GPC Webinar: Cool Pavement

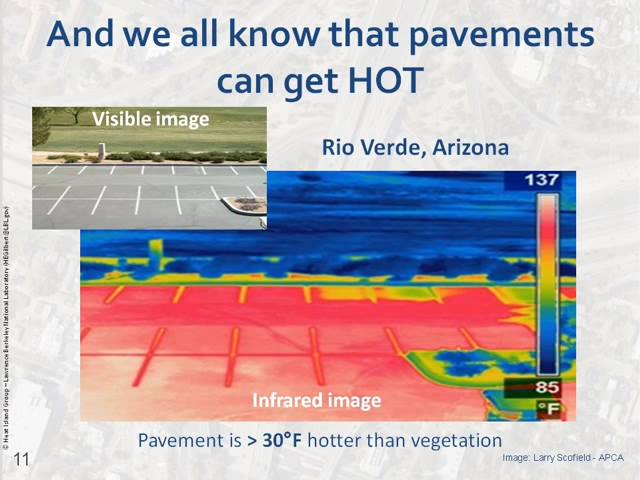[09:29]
On screen: scale top 137°F, scale bottom 85°F
So this photograph, again a thermal image taken in Rio Verde, Arizona, shows that the dark paved surface is actually more than 30 degrees warmer than the nearby grass which is a cool vegetated surface. So let's go over the basics of why these dark surfaces are actually much warmer in temperature and heat the air.